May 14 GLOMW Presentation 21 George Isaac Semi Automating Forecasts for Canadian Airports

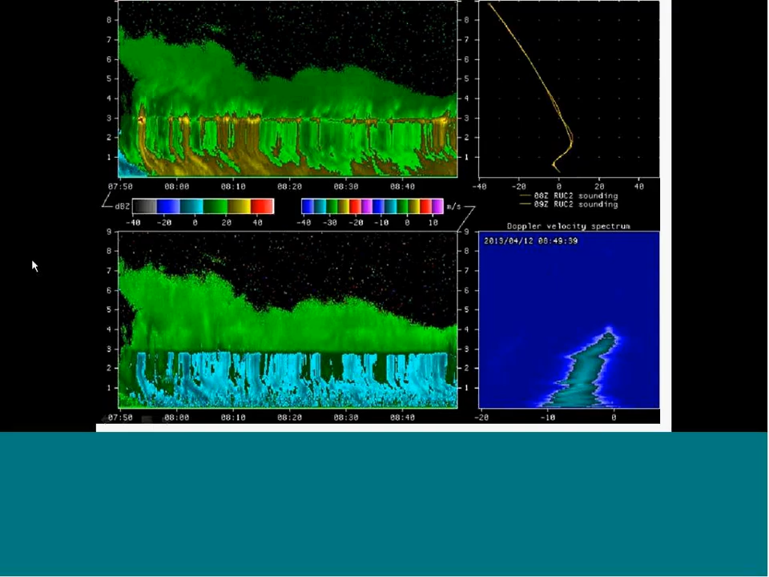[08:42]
This is the activity. This is the Doppler velocity, and you can see as it goes from snow to rain, the vertical velocity increases. It's an interesting case to watch in real time, and also we have the microwave profile radiometer, which shows you, this is the zero degree line here, for American critics. And it shows you the warm tongue, and then the cold tongue here.
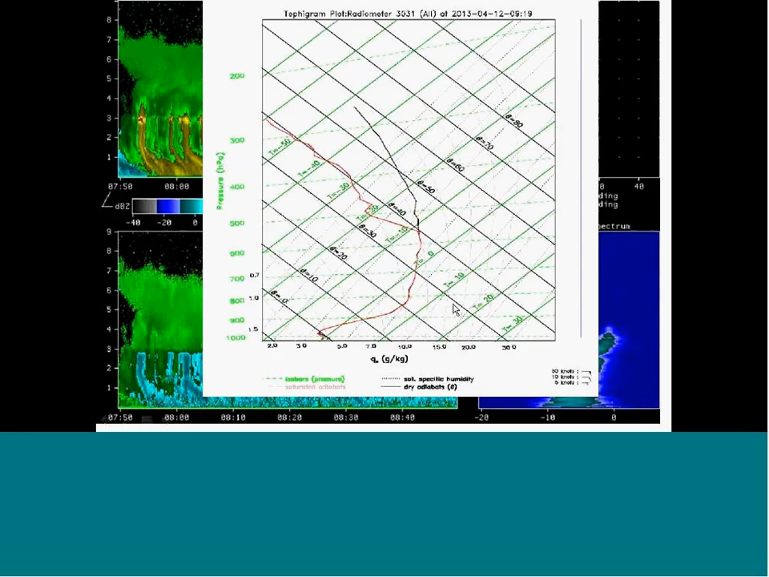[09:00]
So, let's see if this works. I can go to the website.